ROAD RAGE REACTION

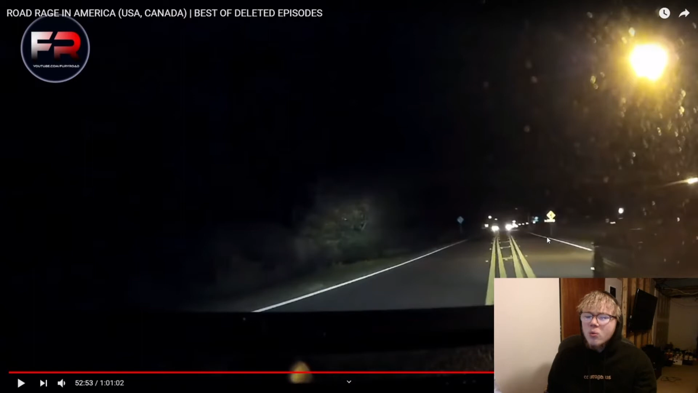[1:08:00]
Why the hell would you go around him that way? Dog, go around in the grass. I mean, I guess if there's nobody there, but still, bro, what the fuck?
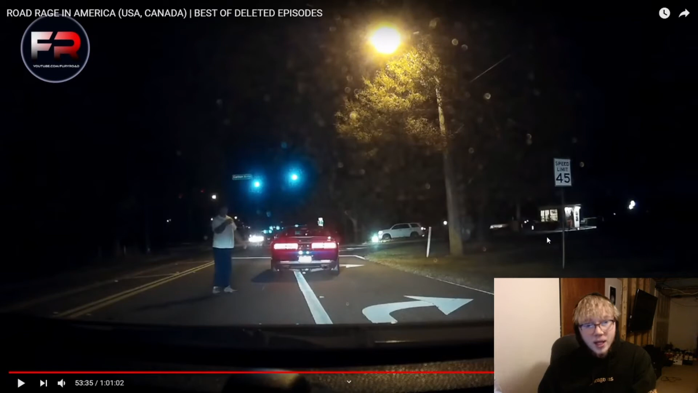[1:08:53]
I'm gonna get real close to you, like I'm gonna hit you if you don't get out of the way. Like, you better get out of the way, bro. Like, that light green. Look blue, but it's green. What are you talking about, bro? You stopped in the middle of the fucking road. Why cuz so pressed though? God, you're lucky. I have it all on dash cam, by the way. Oh, he can't even hear you, bro. Like, he said that shit like he was right next to him. Like, what?